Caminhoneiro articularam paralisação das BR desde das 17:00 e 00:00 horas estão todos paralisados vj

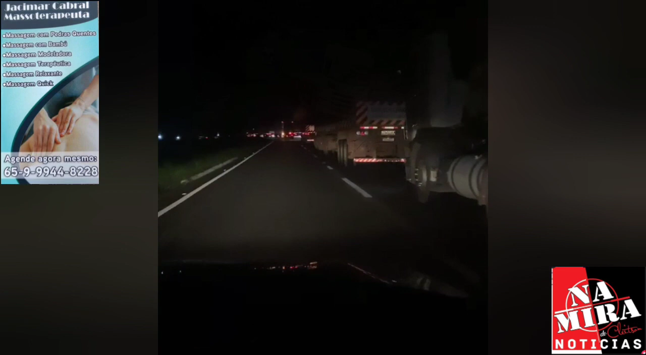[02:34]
E pessoal, ó, dia 17 de novembro de 2022, aqui em Presidente Médica. A paralisação já começou, tá? A fila de carreta já está a uns 10 quilômetros da entrada de Presidente Médica, sentido de Paraná, tá?